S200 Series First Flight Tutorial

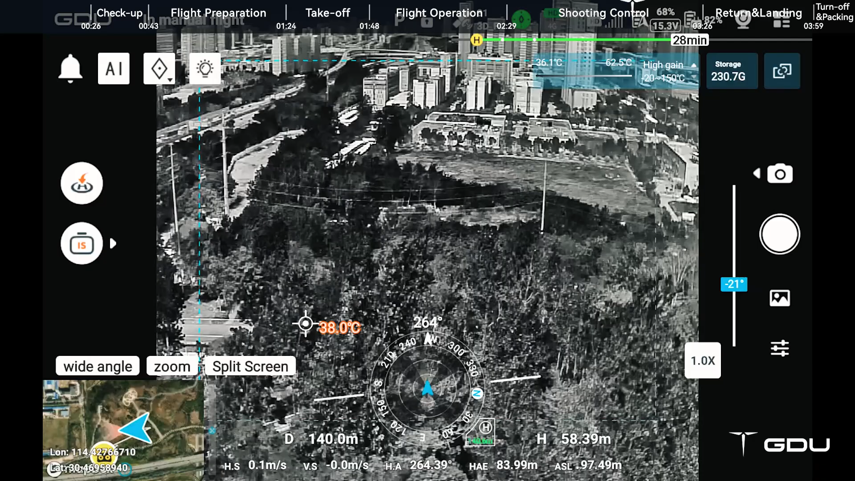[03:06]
On screen: spot 38.0°C
Use the regional temperature measurement function. To select the temperature measurement area and mute the area.
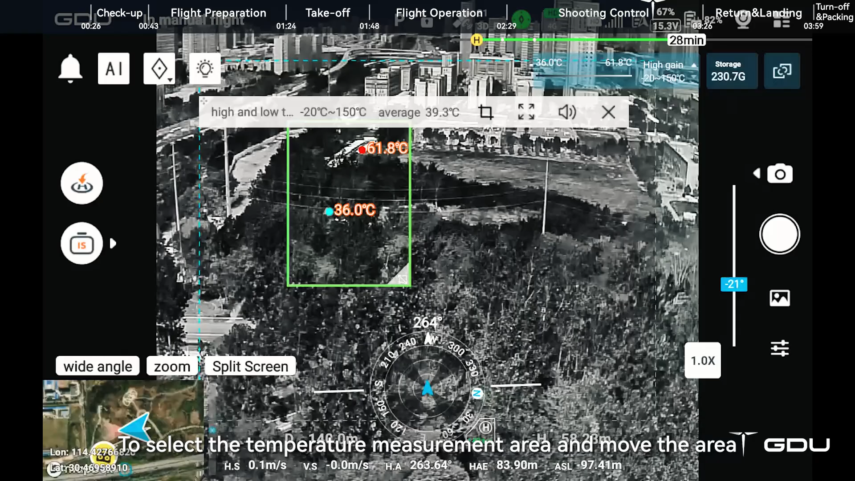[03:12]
On screen: max 61.8°C, min 36.0°C
The highest and lowest temperatures of the area. The highest and lowest temperatures of the area will be displayed on the screen.
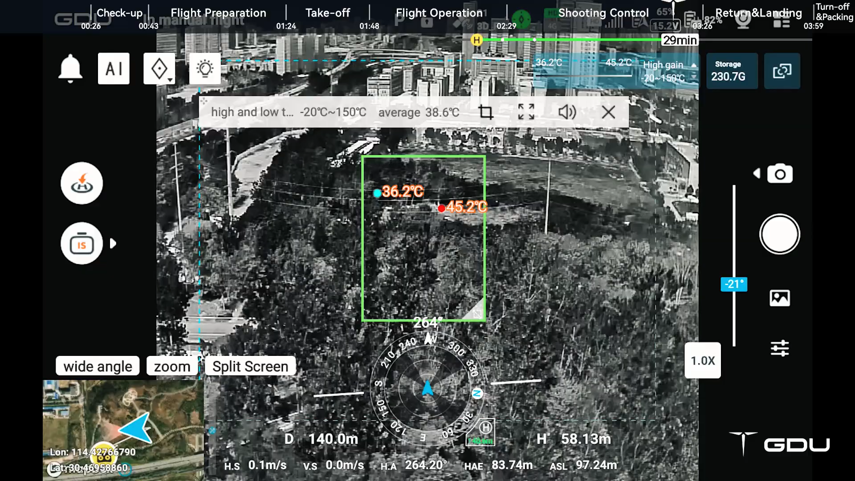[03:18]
On screen: max 45.2°C
Use the split screen function. To display the infrared camera and zoom camera images in a left right split screen.